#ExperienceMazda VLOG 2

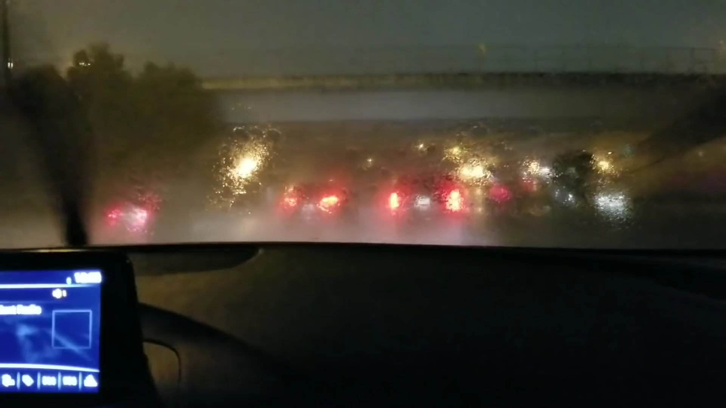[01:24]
It gets really, really hard, and then all of a sudden, it'll, like, lighten up, and then it's just back to being really hard. But we're doing fine. Yeah, so, we're gonna keep on driving.